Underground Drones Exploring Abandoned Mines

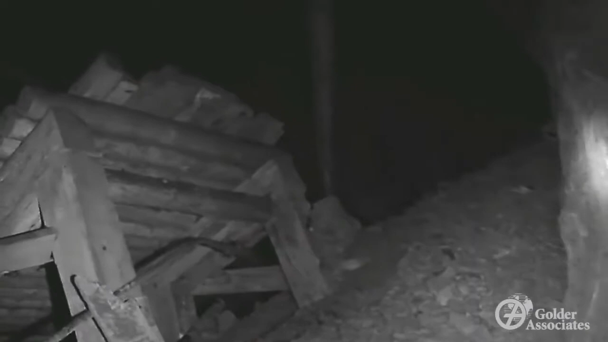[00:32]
which involves backfilling some of the old stopes with paste backfill, which is generally a combination of tailing sand, cement, and water. A stope is the large excavation left behind after ore extraction.
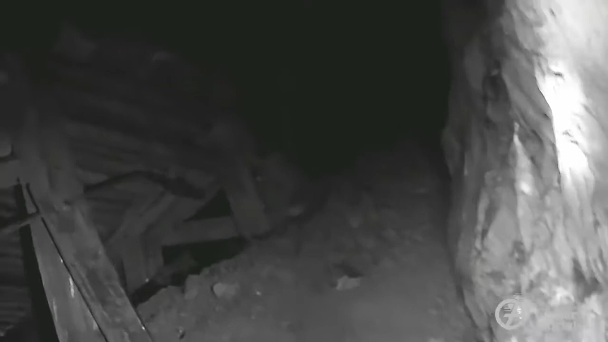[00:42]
This stope was previously scanned using a laser-based cavity monitoring system, which provided the general 3D shape. The scanner would have been inserted through the opening you're seeing here. However, a potential was identified for this stope to be connected to another one on the next mining level up, which could cause issues during backfill operations. The difficulty with using the CMS to assess this potential issue was that the area of interest is at the far top corner of the stope, off to our right now in the video, where resolution of the scan is lowest, resulting in uncertainty.
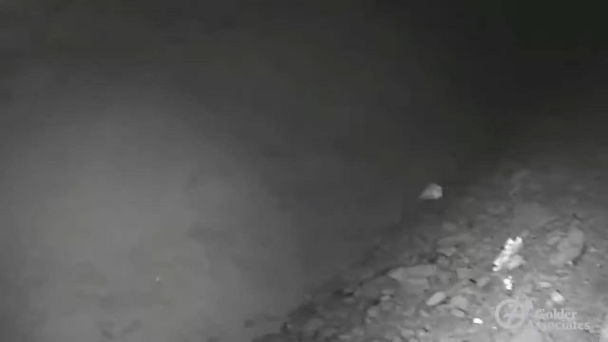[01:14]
By using the drone, we were able to fly into the stope and directly to the area of interest to check for connections. The drone is piloted in real-time using a first-person viewed video link so we can modify the flight path to ensure that we get the information we need and are able to thoroughly explore previously inaccessible open stopes. In this case, we found that the stope was choked off with rock fill. As the drone was custom-built, we're constantly modifying it and improving it.
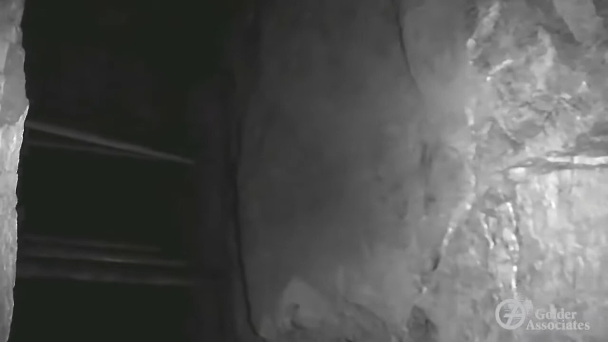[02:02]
The radio waves do not penetrate rock well, so depending on the geometry of the excavation and where we can launch from, our range can be fairly limited. Conversely, when we fly along a linear feature such as a tunnel or a mining drift,
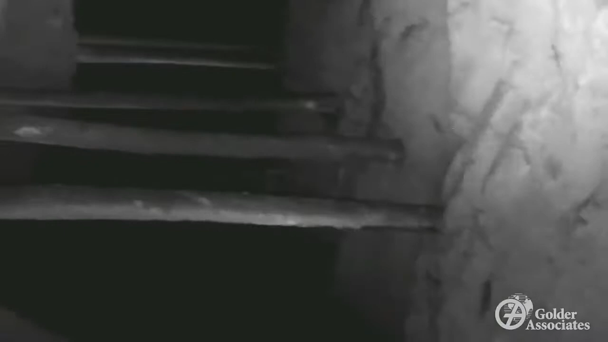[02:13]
the range is often limited by the battery life, which is about 10 to 15 minutes. In the case of this flight,
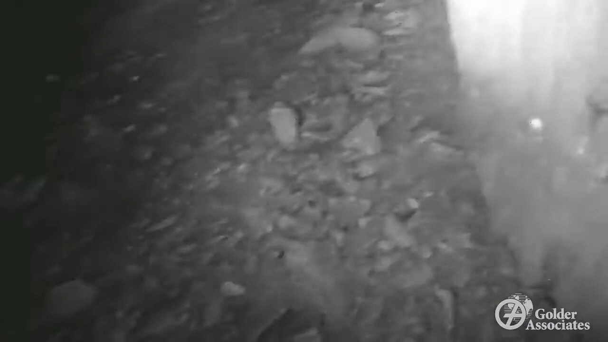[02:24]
we were able to get relatively close to the corner into the open stope, which allowed for a strong radial link throughout the flight. We're now backing the drone through the tight entrance of the excavation, flying line of sight, for a safe landing and preparation for the next flight.